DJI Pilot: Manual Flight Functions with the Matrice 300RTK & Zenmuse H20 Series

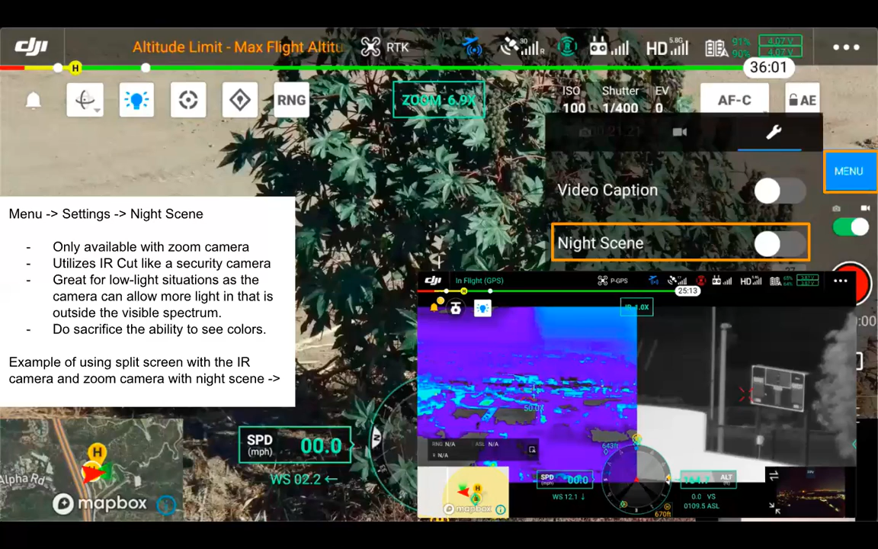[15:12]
That's the same functions here with the MEN-300 and H20, which is great. So if you want to put the grid on the screen or if you want video caption, those remain options. Camera settings here for the zoom camera.
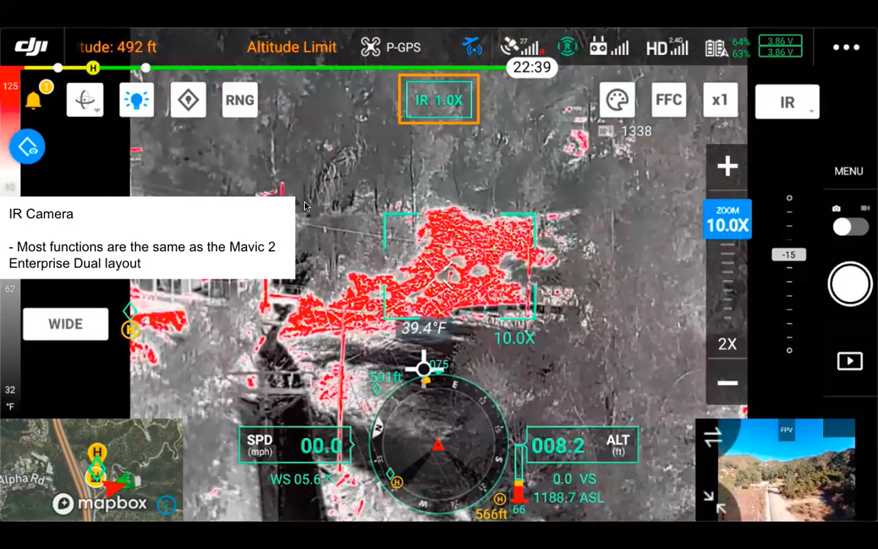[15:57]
On screen: spot 39.4°F
Moving into IR, most functions are going to be the same as the Mavic 2 Enterprise dual layout. So we can click on color palette button here, and that allows us to change our color palette.
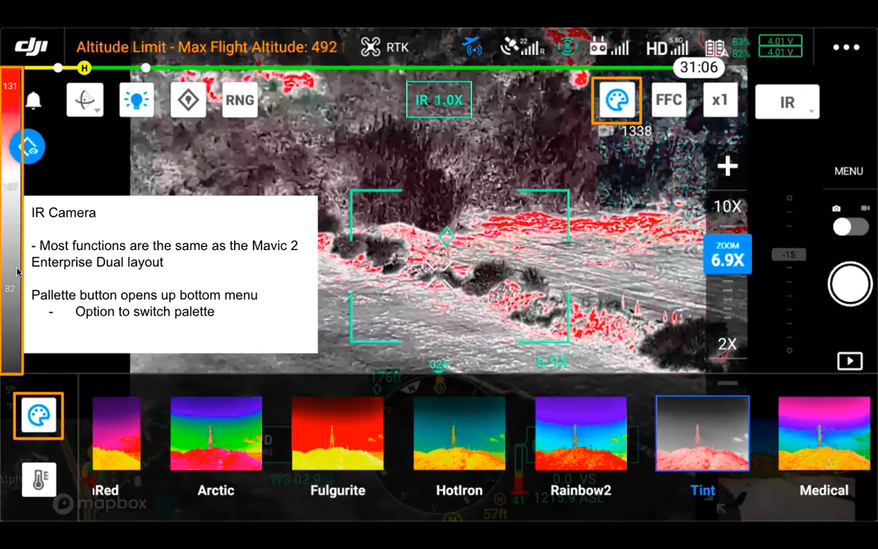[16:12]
You can see on the left side there, the temperature to color, what those look like. We have our isotherm settings still here as well. Low temperature, high temperature adjustment,
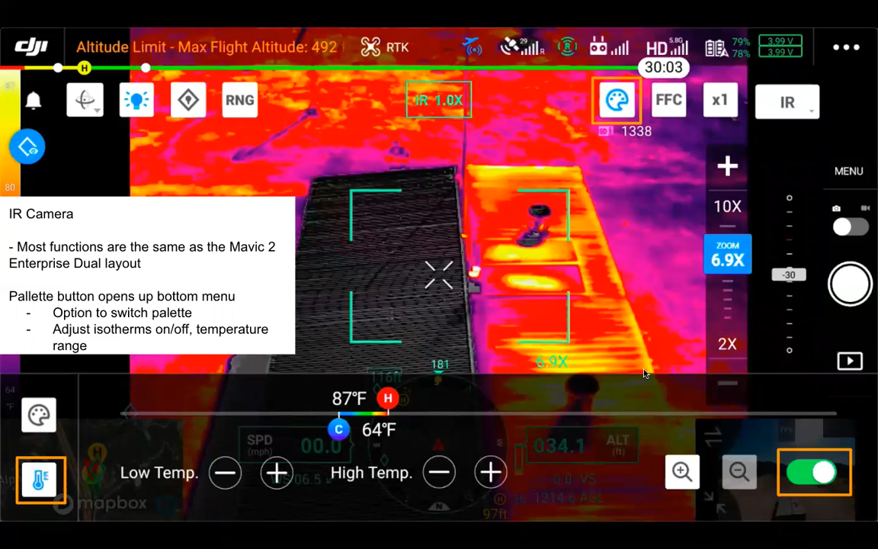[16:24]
On screen: scale top 87°F, scale bottom 64°F
and the toggle button in the bottom right times isotherms on and off. FFC button for flat field correction, still there in the top menu.
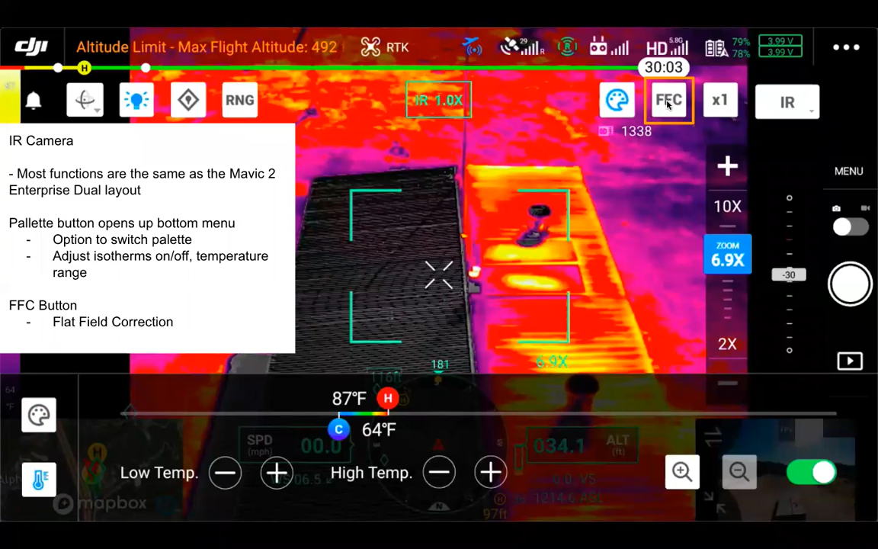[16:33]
On screen: scale top 87°F, scale bottom 64°F
They can also get a temperature measurement with just a single tap on the screen here with the H20T.
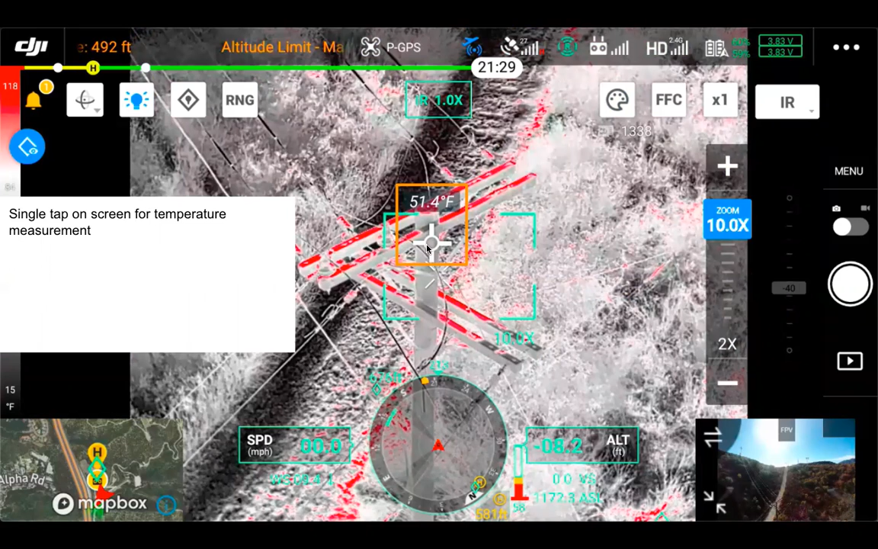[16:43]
On screen: spot 51.4°F
So with the IR camera selected, you can simply tap on the screen once for a temperature measurement. And it's going to be a tap and drag for a temperature area measurement. So you can see screen tracks, the finger here, but it's tap and drag. And then can, you know, pull the temperature area measurement around as we discussed previously.
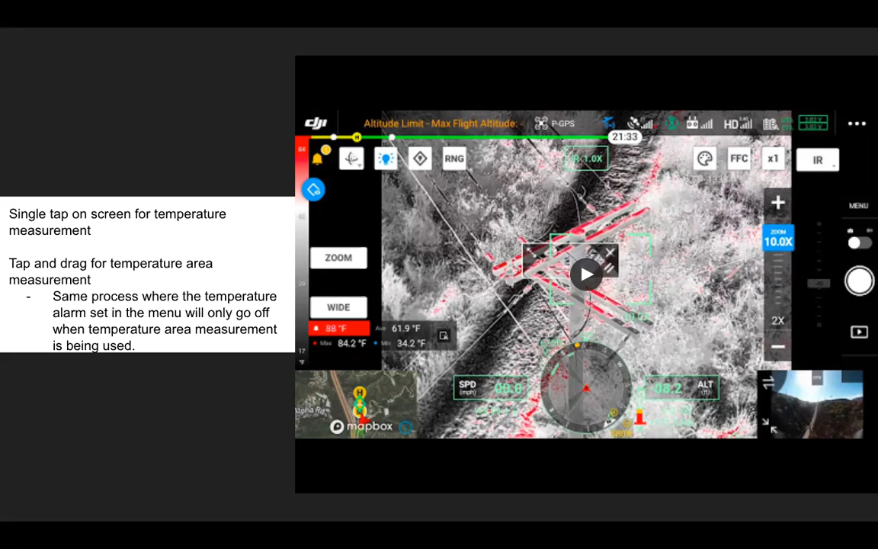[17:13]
On screen: max 84.2°F, min 34.2°F
Temperature alarm is still only going to be going off when the temperature area measurement is being used.
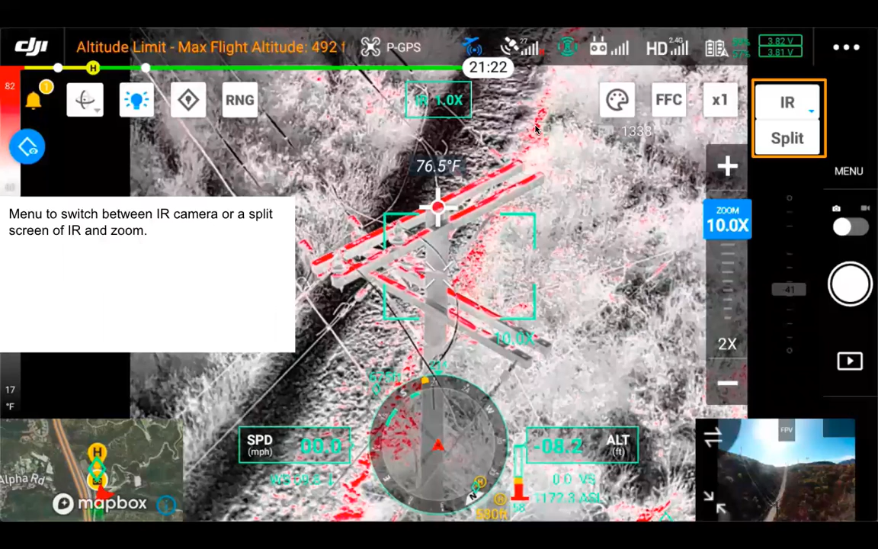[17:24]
On screen: spot 76.5°F, scale bottom 17°F
On the top right here, we have the menu to switch between IR and split view. Split is IR and the zoom camera.
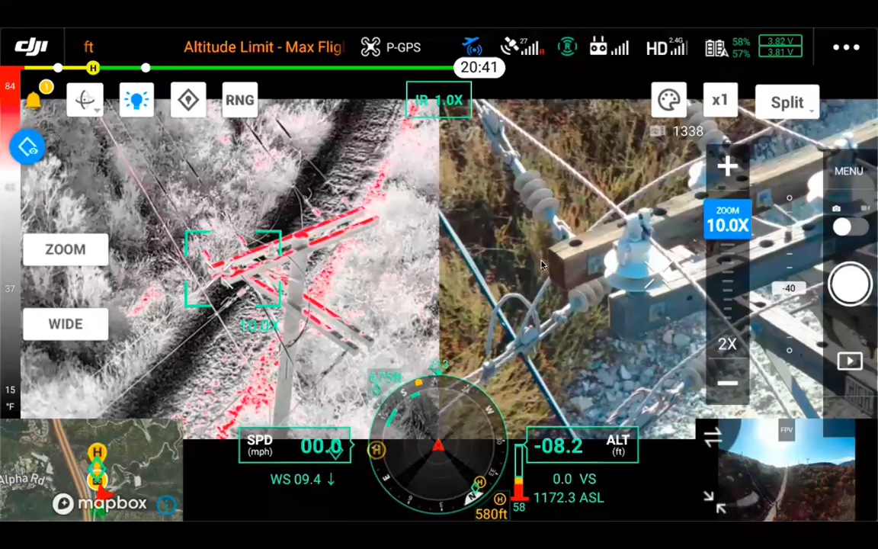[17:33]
The zoom bar on the right is going to still be controlling the zoom camera. And you can still see our zoom field of view here on the IR camera side.
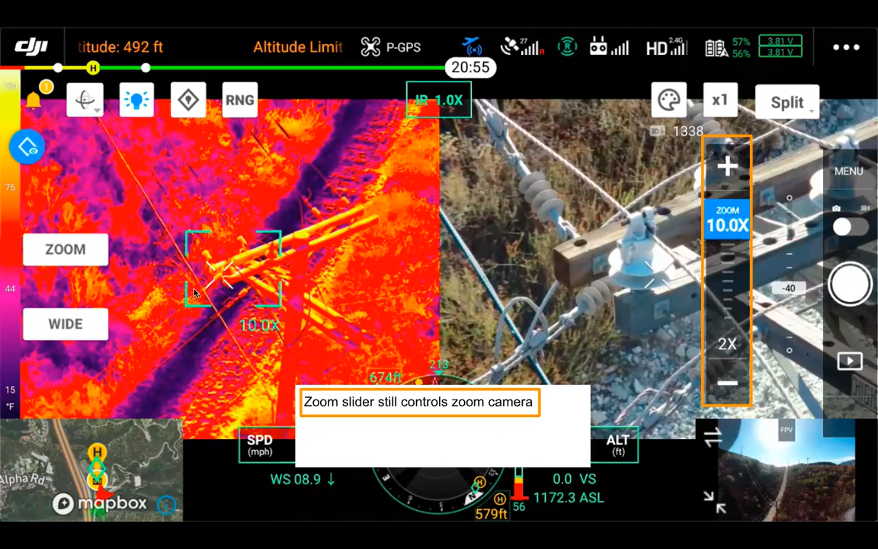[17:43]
To control the IR zoom, going to use the button here next to split and palette. So just touch the button to cycle through the zoom options.
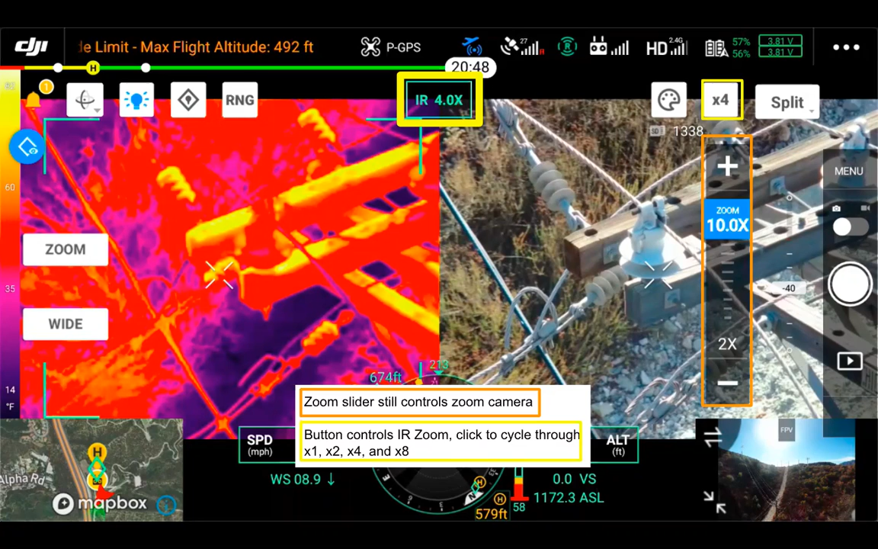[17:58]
Can we just have regular, which is times one, times two, times four, and times eight. So you can see right now it's on times four. Tells you that here.